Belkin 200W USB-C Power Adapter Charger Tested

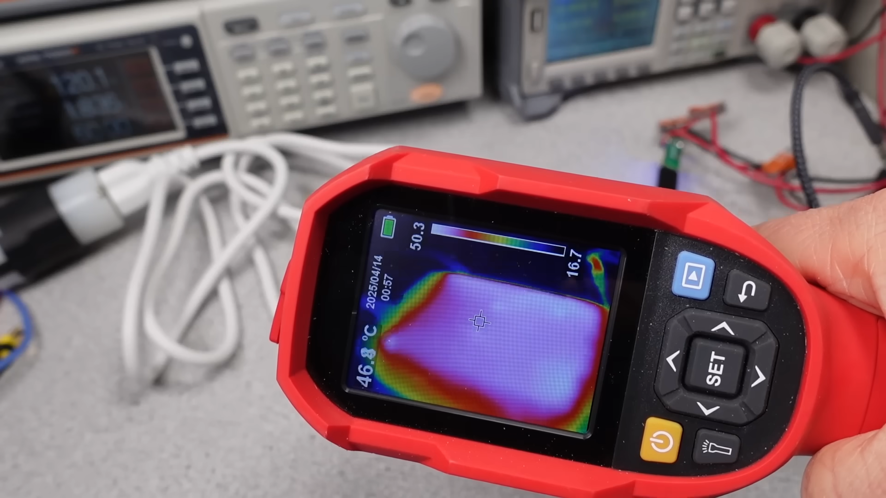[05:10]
but it's far from the worst adapter I've seen in this regard. The thermals are, of course, tied to the power level and the efficiency of the adapter. In this case, the adapter is pretty strong on the efficiency scale, so it's not too much of a surprise that it stayed on. And with roughly 20 watts to deal with that full load, it's not going to be cold by any means, but reasonable.
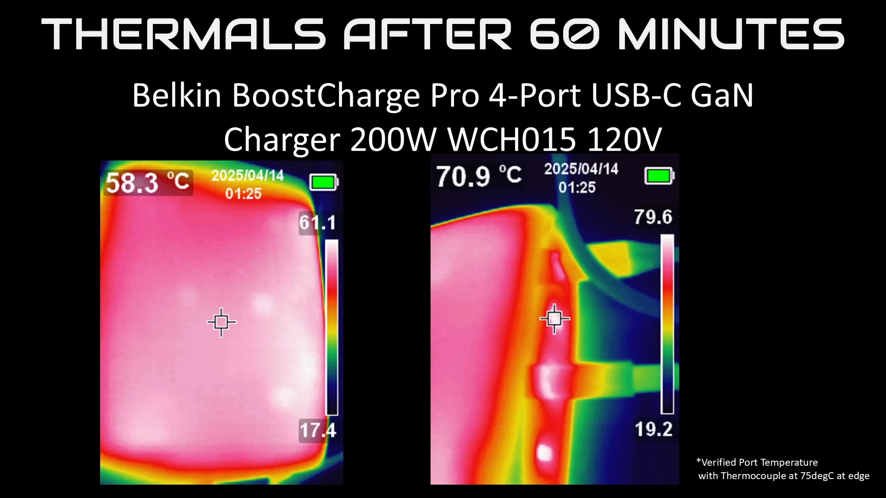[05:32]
The heat inside could mean shorter life for capacitors. See videos linked in the description for deep dives on this.